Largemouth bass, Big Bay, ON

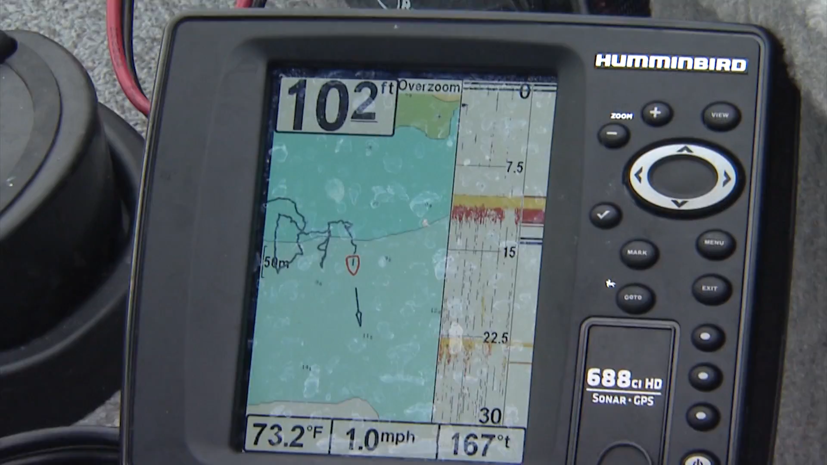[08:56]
On screen: water 73.2°F, speed 1.0 mph
This is interesting, we're just fishing the edge of the weeds again.